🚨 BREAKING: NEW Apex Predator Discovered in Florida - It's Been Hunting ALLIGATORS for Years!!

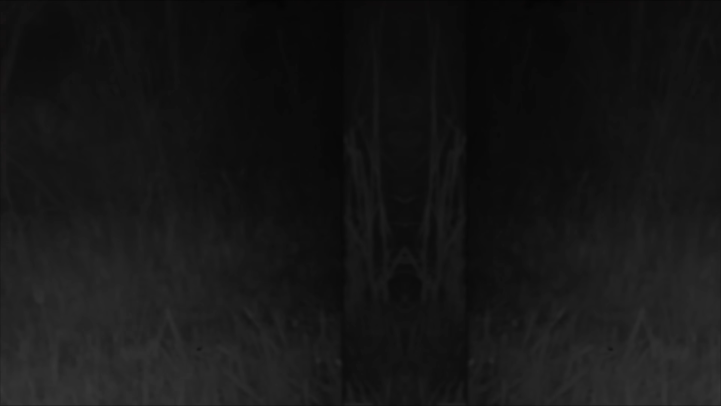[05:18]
Three were captured by automatic trail cameras.
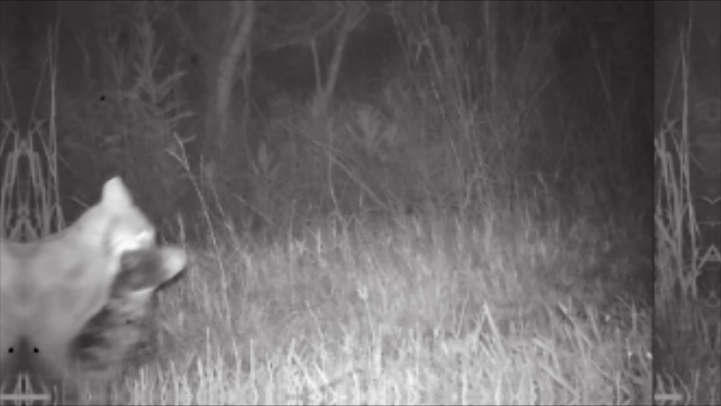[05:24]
And one was confirmed through DNA analysis in bobcat scat. Three of the observations involved juvenile alligators.